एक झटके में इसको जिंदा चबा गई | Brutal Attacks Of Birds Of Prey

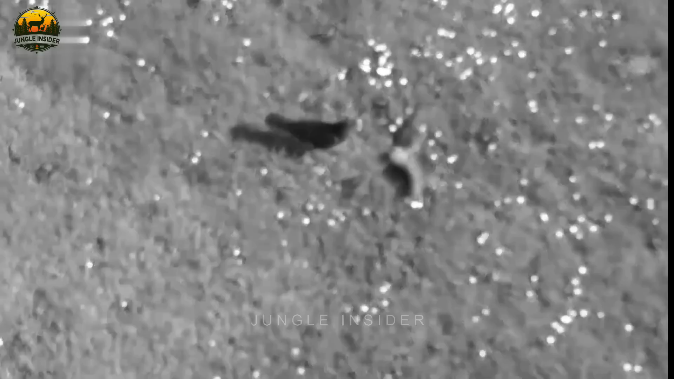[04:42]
लेकिन एक बार फिर इन दोनों शिकारियों ने कबूतर को धर्दबोचा।